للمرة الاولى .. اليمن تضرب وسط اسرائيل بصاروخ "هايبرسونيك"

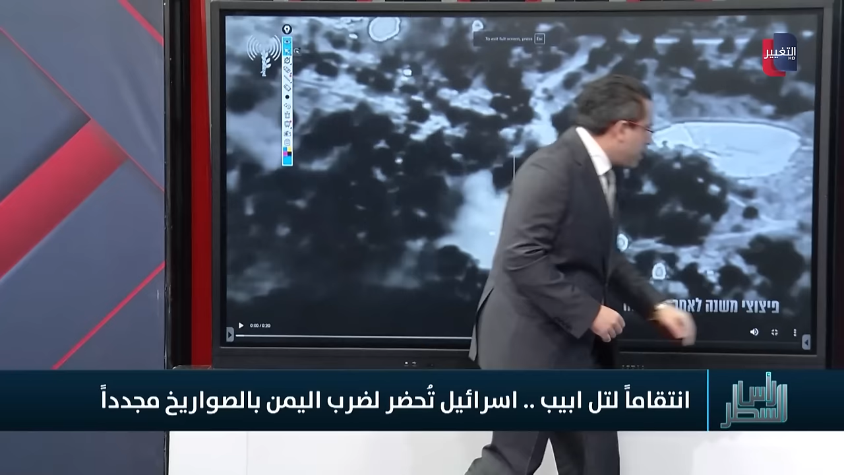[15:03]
بتكبير الصورة ستلاحظ هذه هي البركة التي تحدثنا عنها واضحة أمامنا هذا هو الطريق أيضا وهذا هو الطريق الآخر الذي رأيناه